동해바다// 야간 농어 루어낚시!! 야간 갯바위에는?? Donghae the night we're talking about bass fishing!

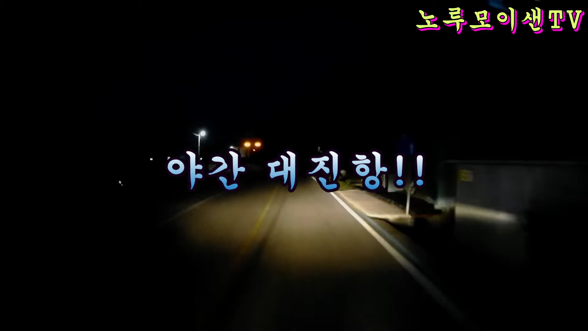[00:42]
지금 깜깜합니다. 차량들이 얼마만큼 있는지를 확인해 보고요. 낚시할 곳을 한번 탐색을 해 보도록 하겠습니다.